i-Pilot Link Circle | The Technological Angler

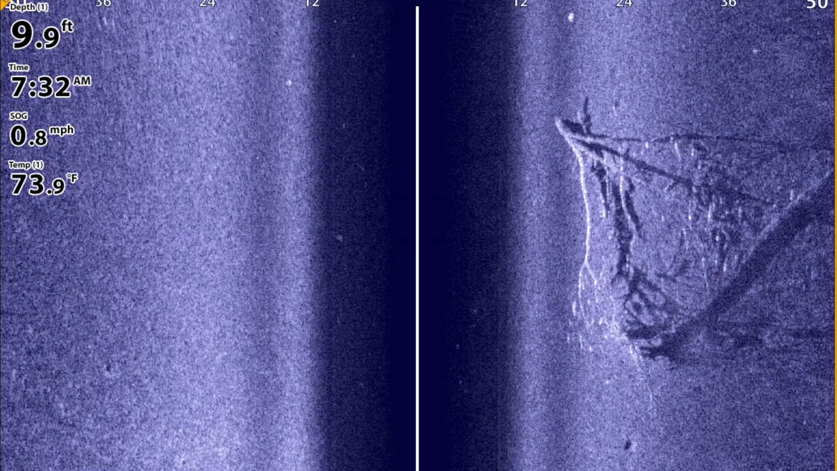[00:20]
On screen: depth 9.9 ft, water 73.9°F, speed 0.8 mph
And right now, I'm using circle mode to patrol around an underwater brush pile. Oh, big one.